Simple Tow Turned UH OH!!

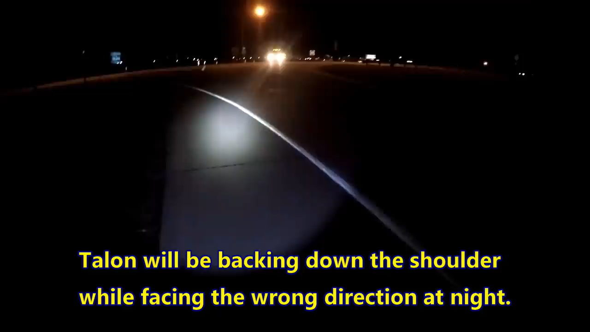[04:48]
back down the shoulder, and I'm going to follow him with my emergency lights. And then I'll set up the work zone. Thank you.
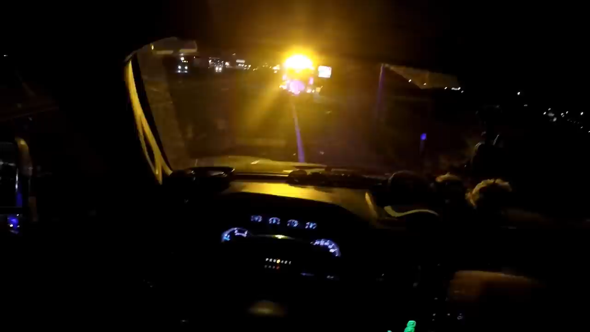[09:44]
and I'm going to back up the shoulder that we're driving down now to the exit ramp that we were just on, so that Talon will be driving forward on this shoulder. It's too far from the nearest northbound exit ramp for him to back up with a vehicle in tow.